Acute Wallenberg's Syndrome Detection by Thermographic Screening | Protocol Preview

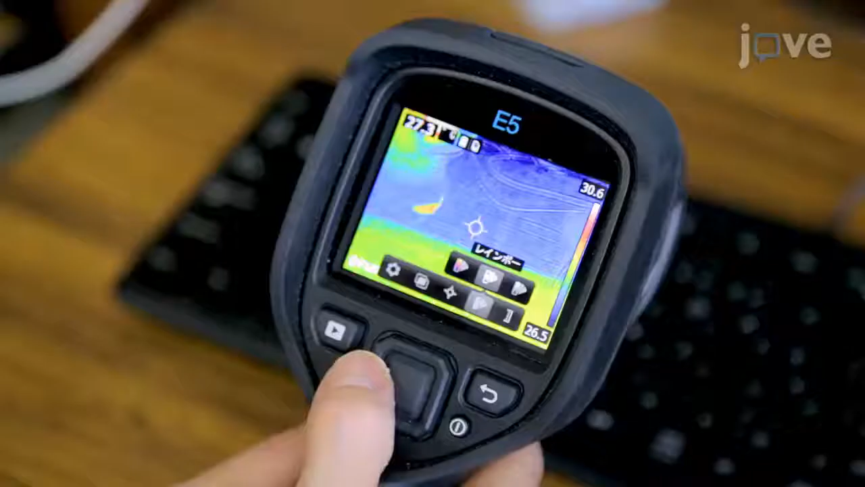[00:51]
Press the center button on the camera to display the menu and select color in iron or rainbow.